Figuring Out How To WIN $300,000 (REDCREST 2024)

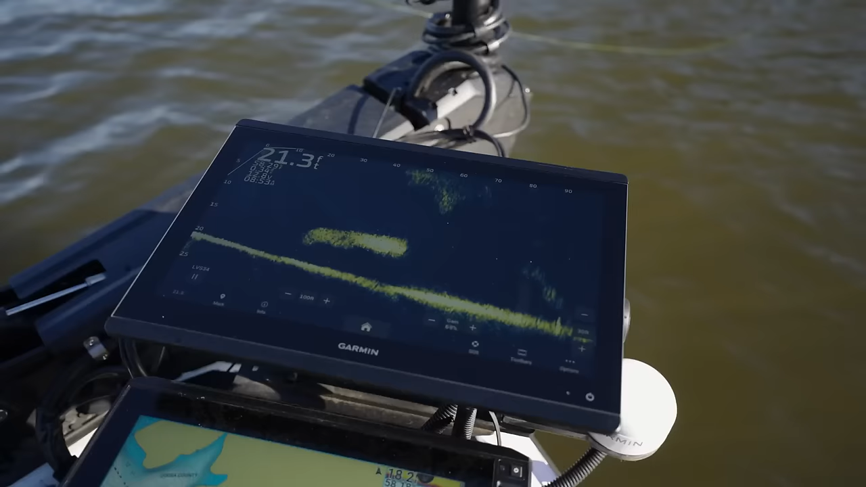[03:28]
Hey, they just will not sit still, bro. Some over there on the bottom, see him?
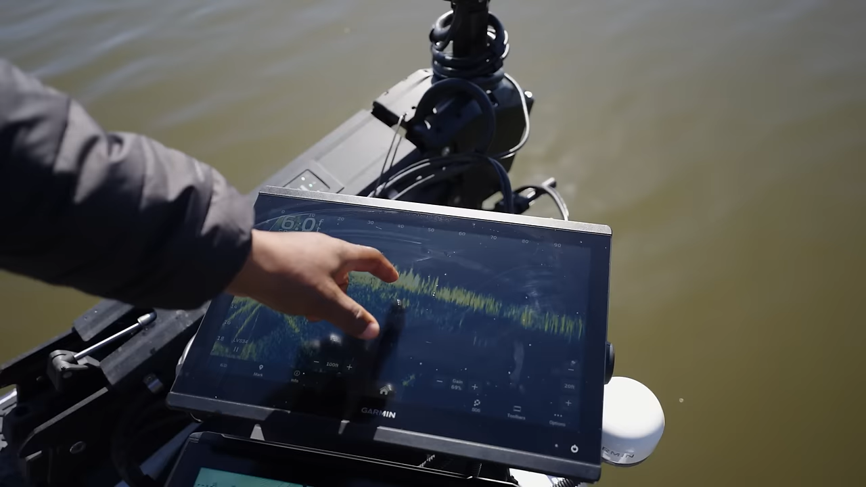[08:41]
Well, there's a couple bass. You see them swimming around down there? Yep. That's them for sure. And there's another one. So those are pre-spawn spotted bass.
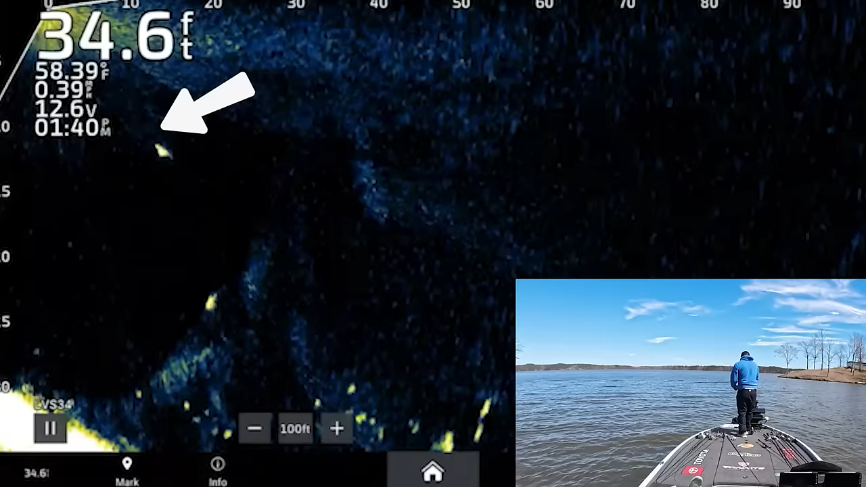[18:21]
On screen: depth 34.6 ft, water 58.39°F
Damn, did you see that? God. I seen a tail on that one.
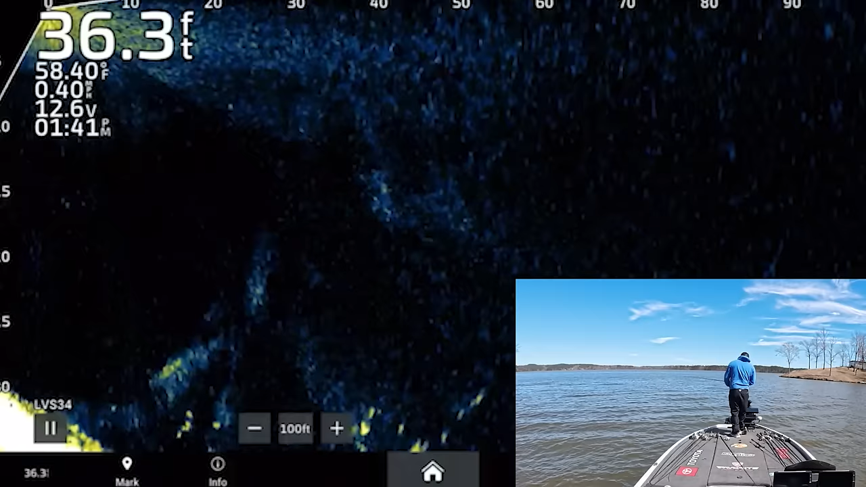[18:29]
On screen: depth 36.3 ft, water 58.40°F
Okay. Okay. Problem, that, again, it took me too long to get a good cast on him. I mean, you got to hit him, bro. That one was giving me. That's a good one.